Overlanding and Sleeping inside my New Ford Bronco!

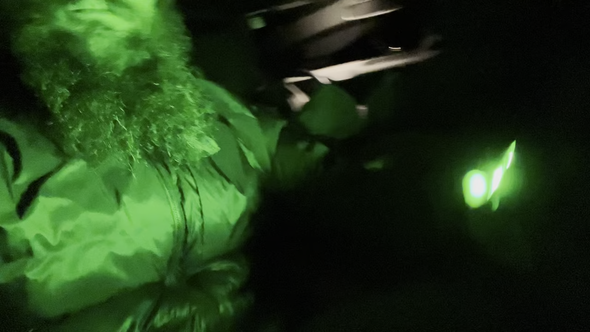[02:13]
All right, so I'm sitting inside the Bronco on my little bed here,
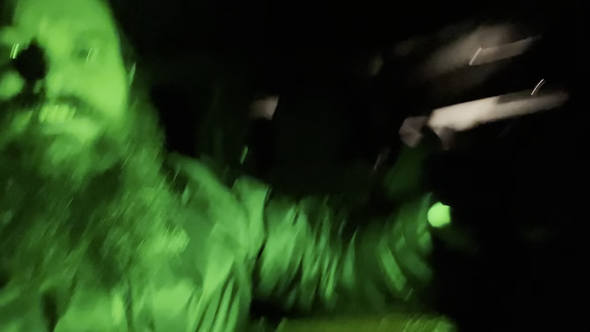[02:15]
and I got a little bit of headroom, you know.
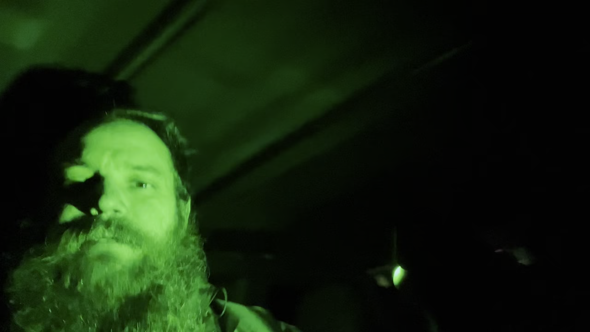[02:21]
I mean, I can hit my head on the beam, but I got like plenty of headroom on the soft top, so I can sit up.
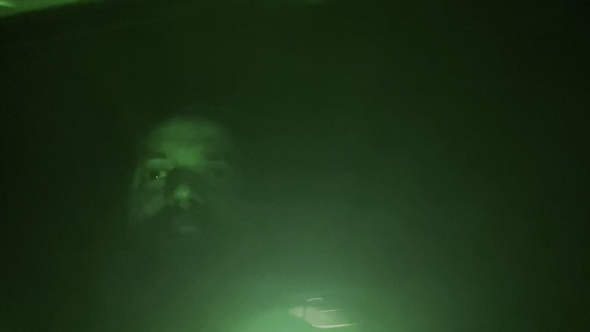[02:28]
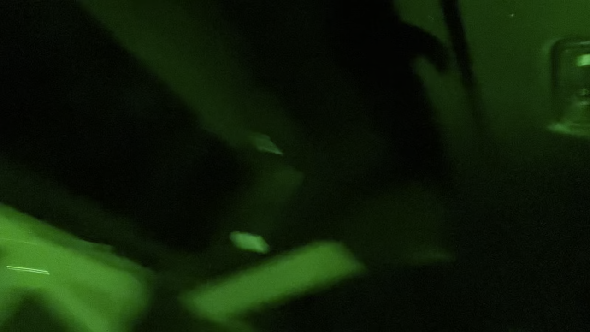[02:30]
Let's see, I can show you, that's the back.
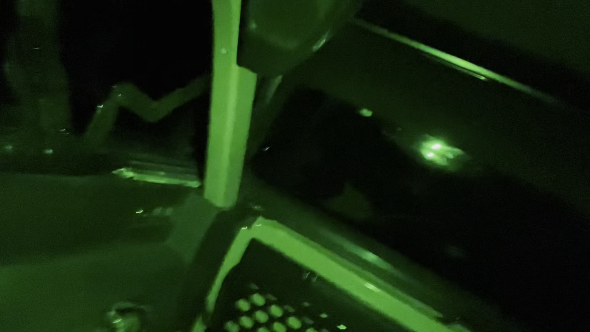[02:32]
You got plenty of room, man. It's nice to be able to sit up in here.
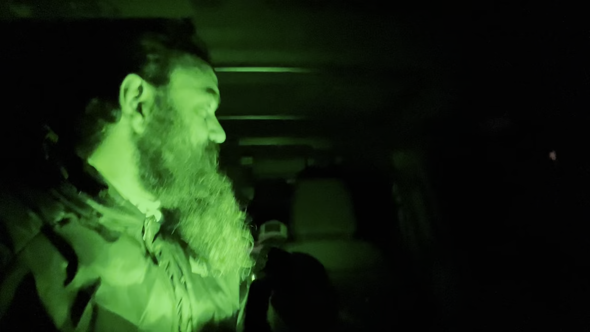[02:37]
I've been able to lock the doors. I can still like reach everything in the front, and I got enough storage, like space to put my shoes and all my gear. So I kind of like it. This is kind of cool. Maybe I can sell my camper and just do this. Or, you know, whatever.